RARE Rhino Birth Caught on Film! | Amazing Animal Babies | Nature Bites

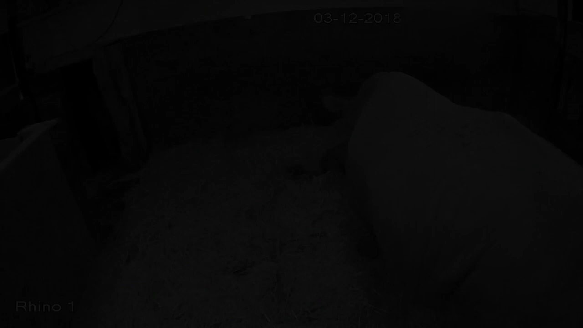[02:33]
Thanks to the surveillance cameras, she's found images taken during the night.
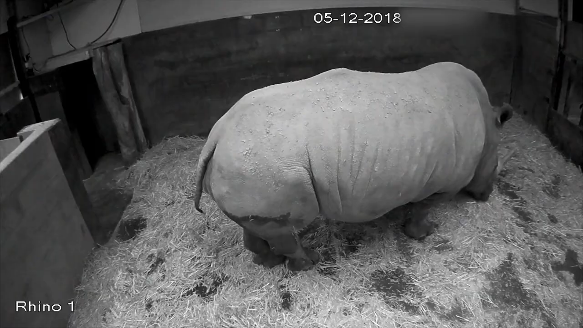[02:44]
On voit Bess avec son petit bébé. Il a l'air tout à fait normal en termes de proportion, de ce qu'on peut en voir sur la caméra. Ça fait une quarantaine de kilos à peu près.
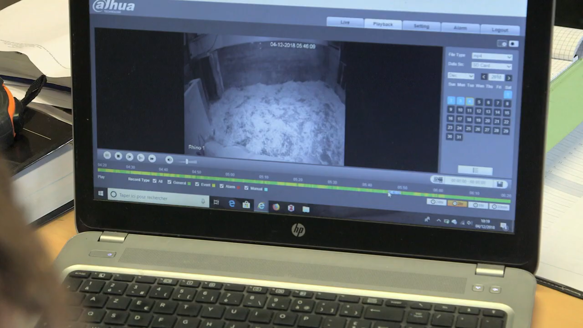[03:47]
Ça fait combien de temps qu'il est couché?
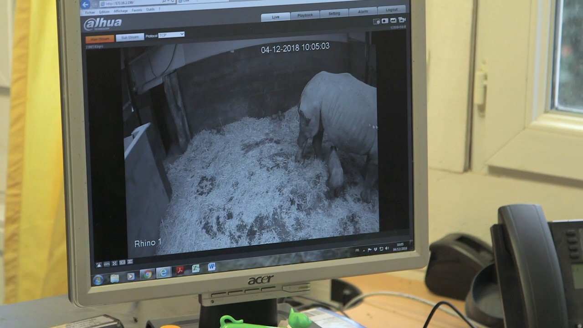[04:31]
Mais ce qui est super positif, c'est qu'elle n'a pas bougé.